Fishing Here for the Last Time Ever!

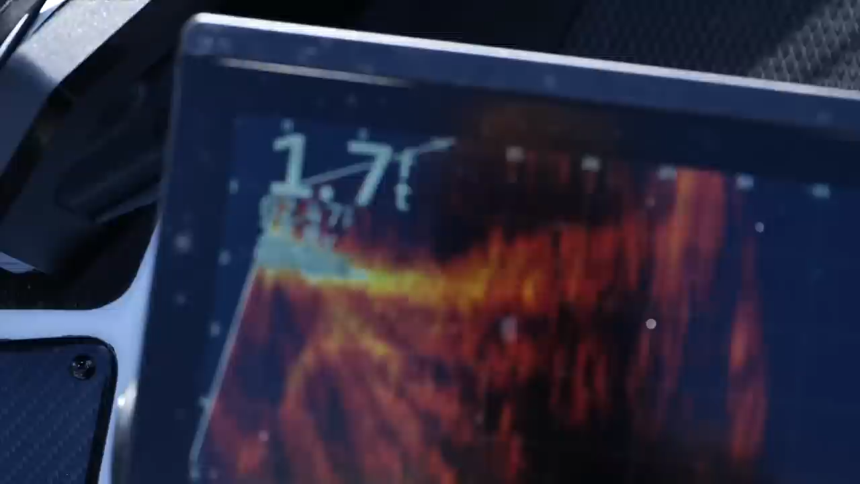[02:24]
happened I saw dozens of male bass cruising up in the shallows
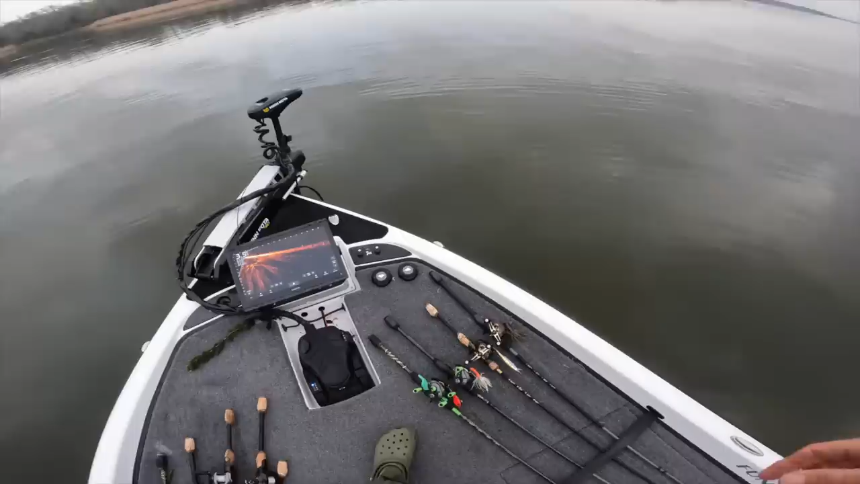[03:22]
Alright what to start with I'm actually not going to pick up the The old lippy to start Look at that little cruiser there Three foot